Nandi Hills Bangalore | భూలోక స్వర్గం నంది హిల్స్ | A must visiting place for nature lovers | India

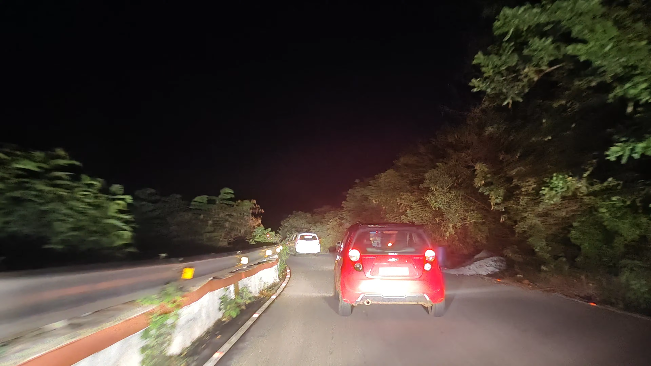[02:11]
రోడ్డు కూడా చాలా ఇరుకుగా ఉంటుంది, ప్లస్ టర్నింగ్స్ ఎక్కువ ఉంటాయి. సో అందువల్ల ఎవరు కూడా క్రాస్ చేసే ప్రయత్నం అయితే చేయకూడదు. ఒకదాని వెనకలో ఒకటి వెళ్తేనే సేఫ్గా మనం పైకి చేరగలము.
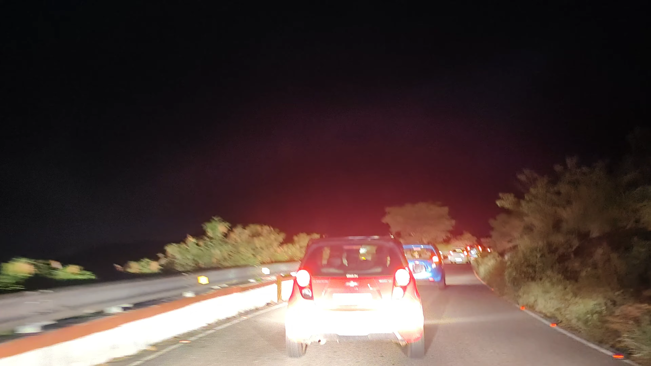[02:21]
ఇది చాలా ఎత్తైన పర్వతం, సో ఖచ్చితంగా మనం క్యూ లైన్లోనే వెళ్ళాల్సి ఉంటుంది.
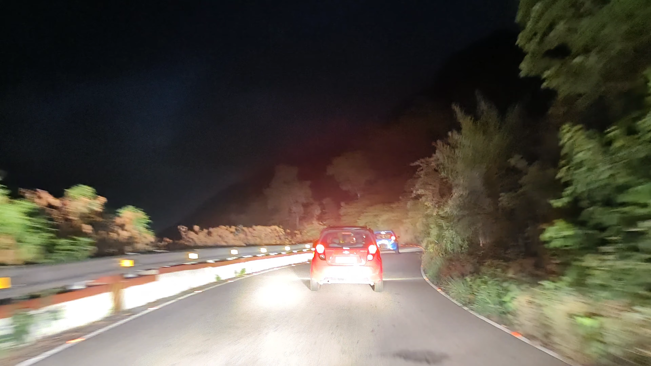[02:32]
చూస్తున్నారు కదా, ఇక్కడ మనం పార్క్ చేసుకోవాల్సి ఉంటుంది.